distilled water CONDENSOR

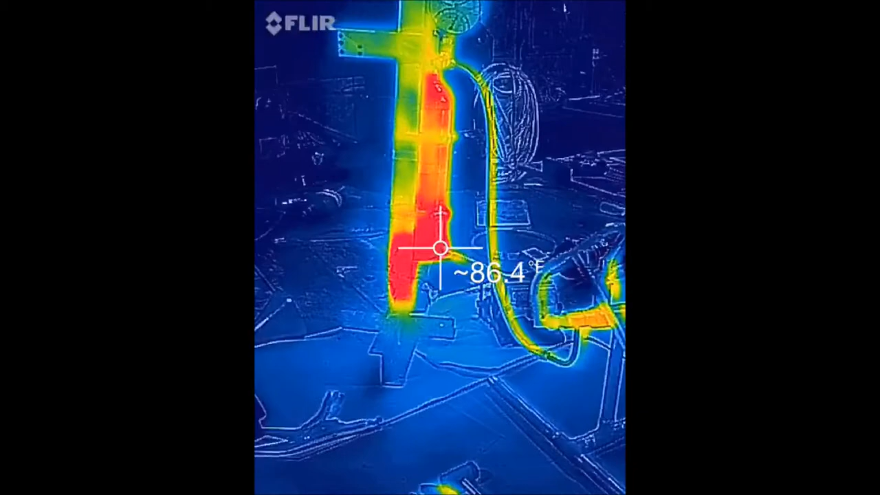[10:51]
On screen: spot 86.4°F
now that I spray painted this condenser
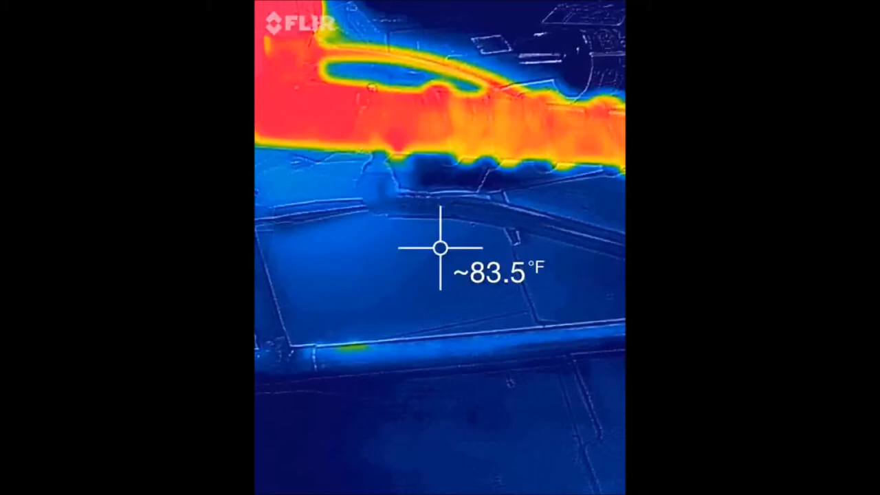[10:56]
On screen: spot 83.5°F
the camera's picking it up a little better before it wasn't doing a very good job
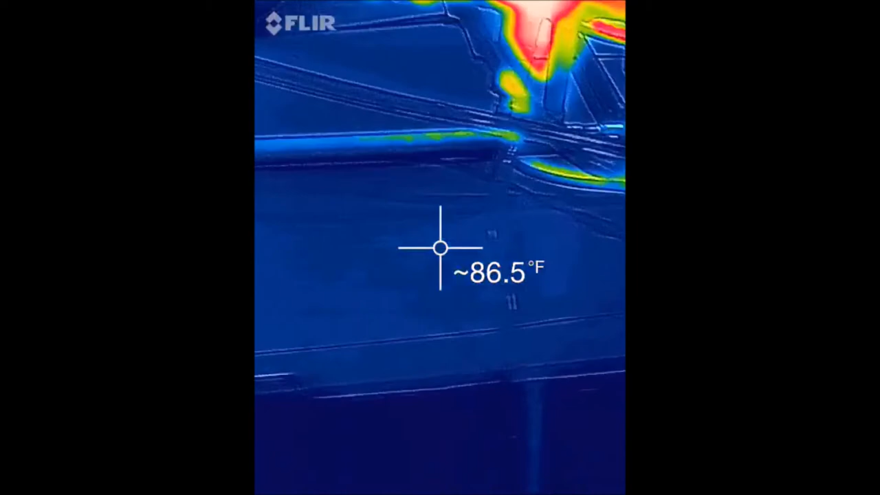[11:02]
On screen: spot 86.5°F
it just didn't like looking
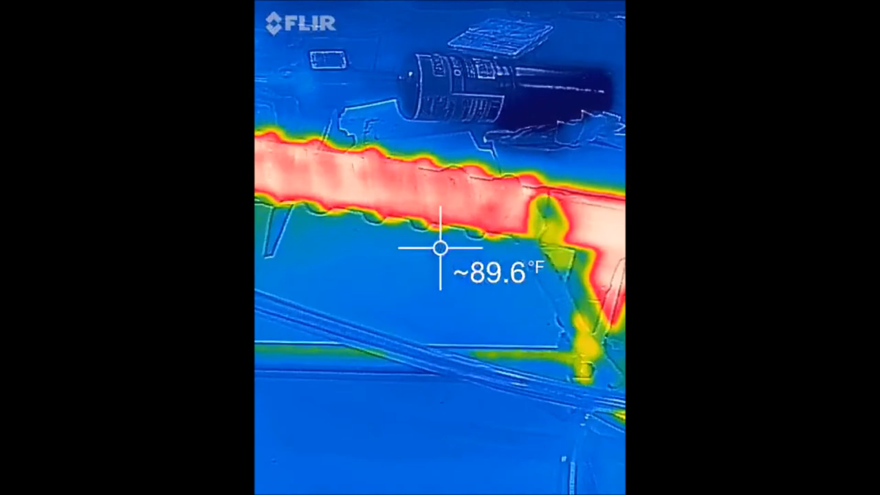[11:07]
On screen: spot 89.6°F
at copper for instance this line right here
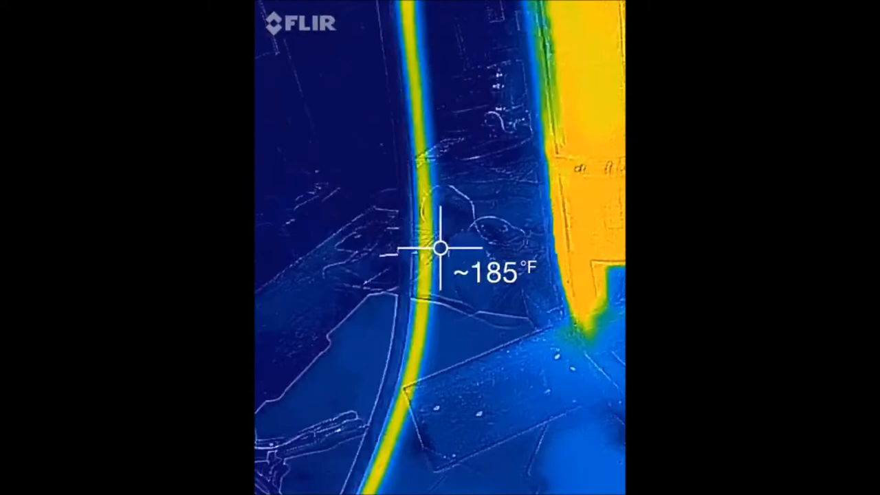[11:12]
wasn't even showing up in the thermal camera until I painted it this one was but it's made out of a plastic
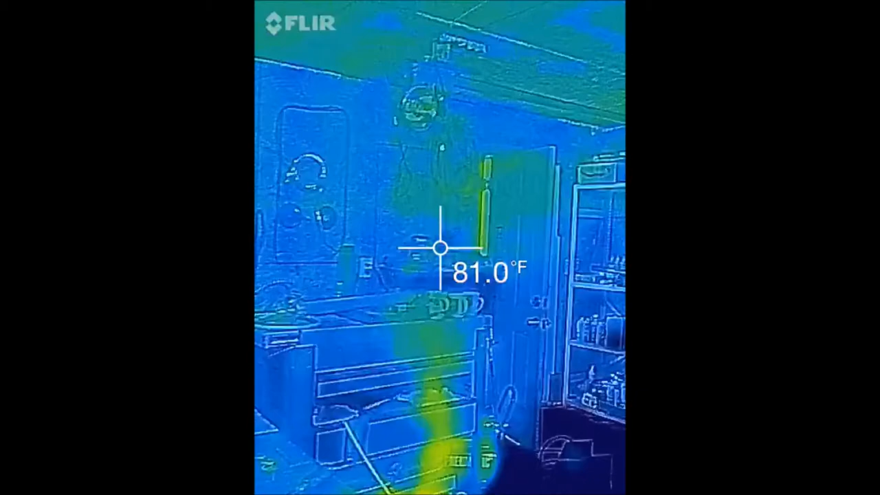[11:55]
On screen: spot 81.0°F
wow I can see steam so that's kind of cool
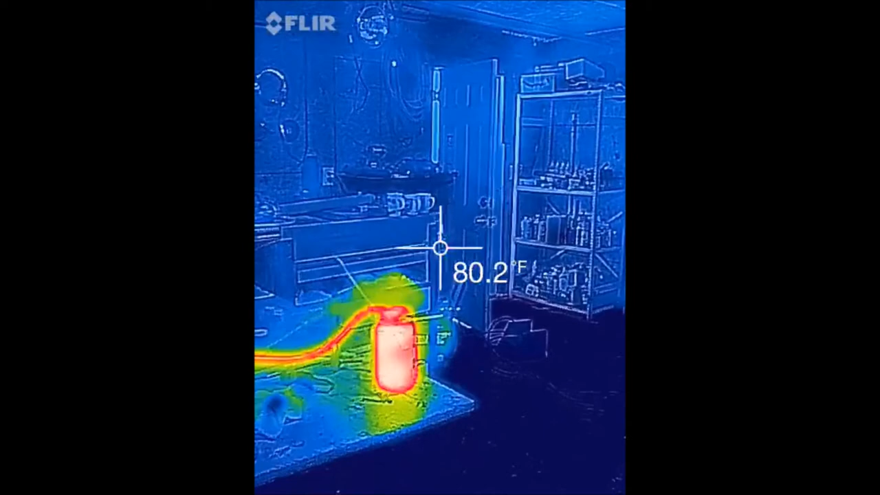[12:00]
On screen: spot 80.2°F
I was wondering if it would pick up steam or not
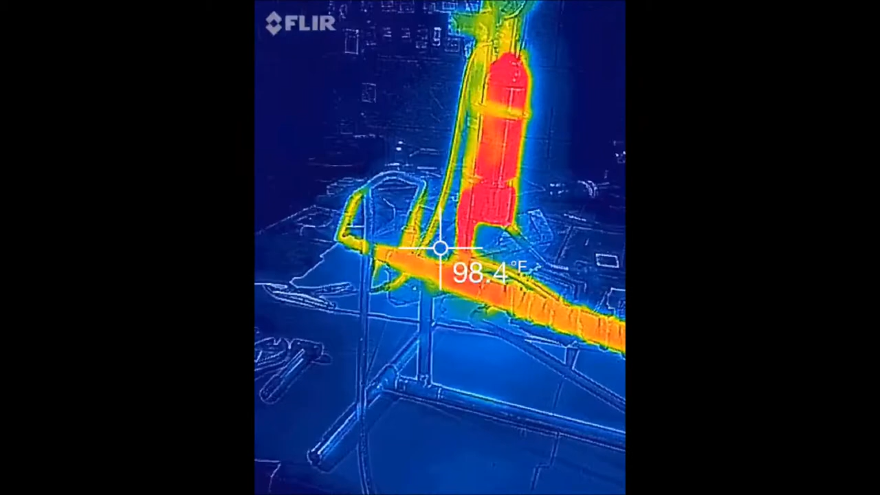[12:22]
On screen: spot 98.4°F
definitely pretty awesome this is the FLUR1 camera by the way
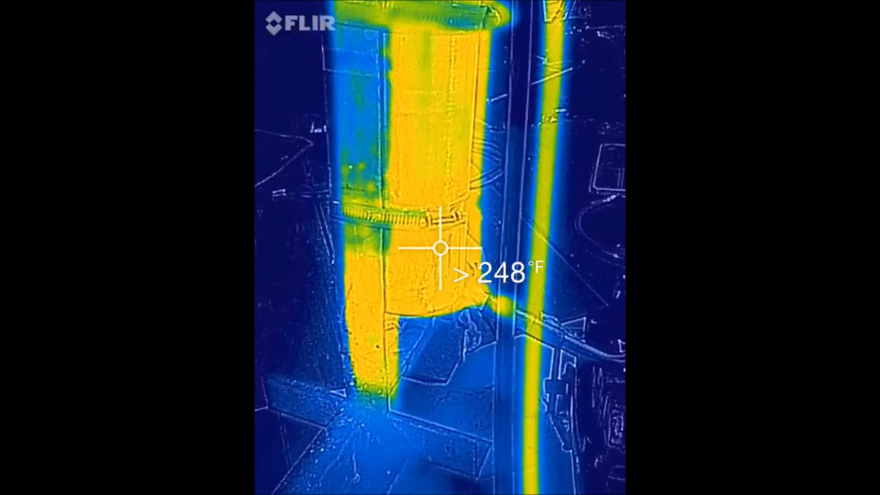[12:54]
greater than 248 I guess that's as high as this camera goes it's 248 degrees
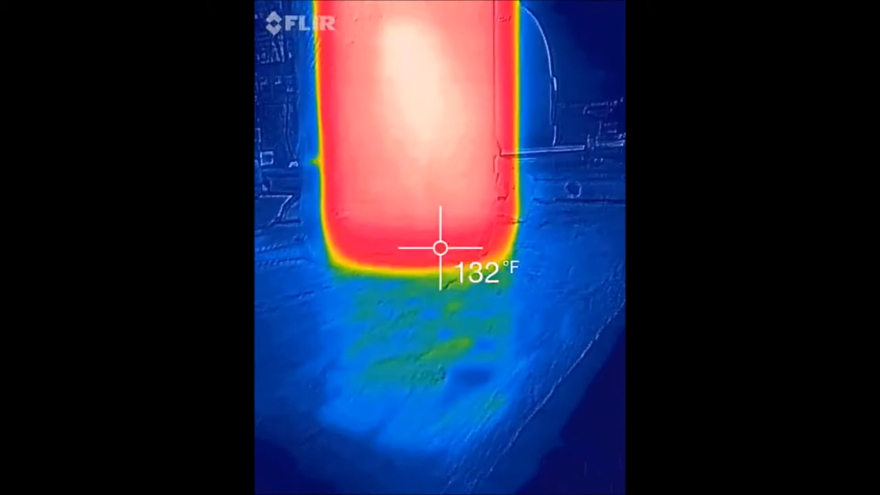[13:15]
On screen: spot 132°F
the water definitely looks cleaner this time around
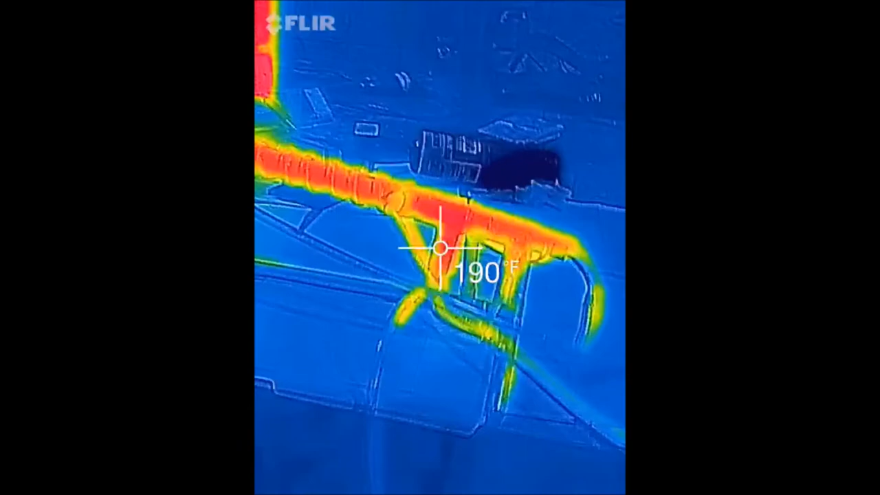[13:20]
On screen: spot 190°F
but yeah that's what the condenser spray painted
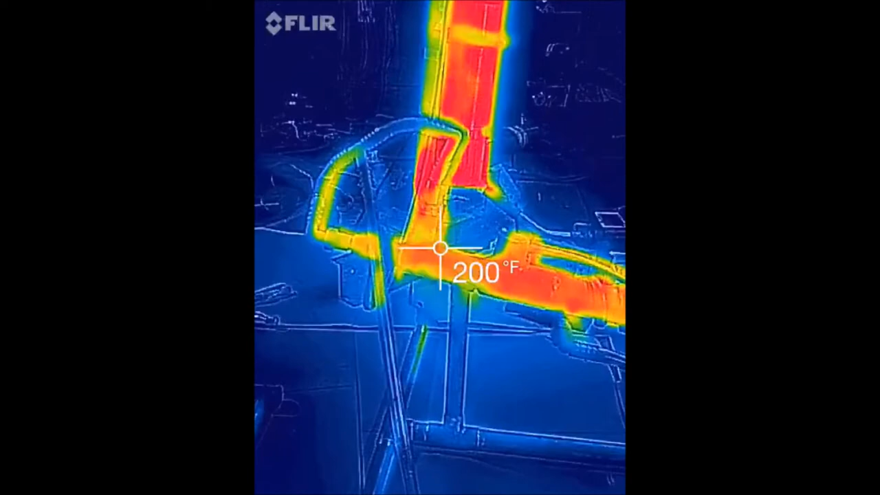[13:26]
On screen: spot 200°F
versus it not being spray painted for whatever reason this camera just cannot pick up heat signature from the recessivity or whatever it's called of copper
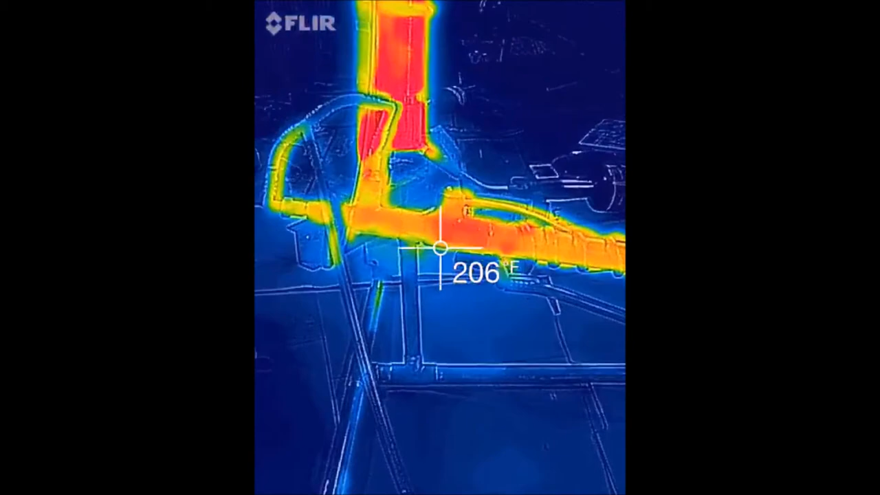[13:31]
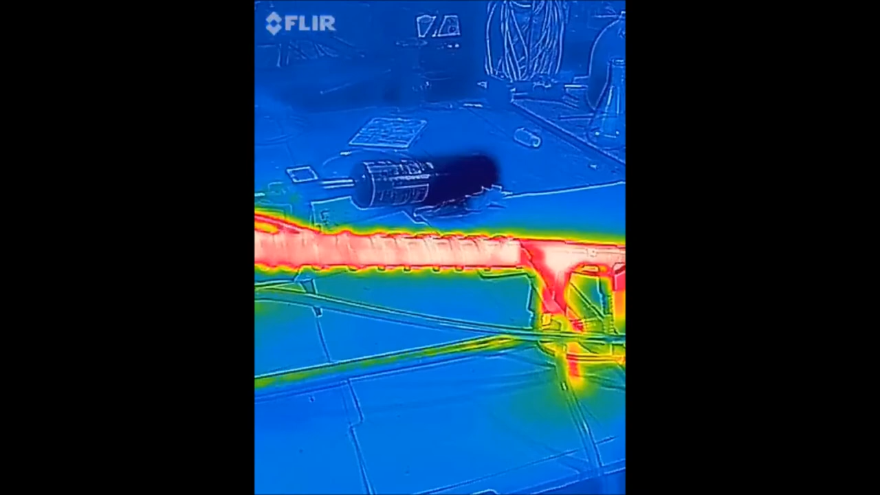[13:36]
certain materials are kind of hard for thermal imaging devices to pick up on and it's going to be open to the bottom of the room and it's going to be a little bit it's going to need to keep the view the water